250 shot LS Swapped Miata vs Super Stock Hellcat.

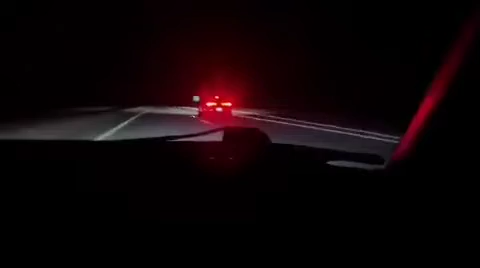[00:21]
This shit's fucking fast now, bro. That was a hundred and thirty. Uh, one forty-five. Ha ha!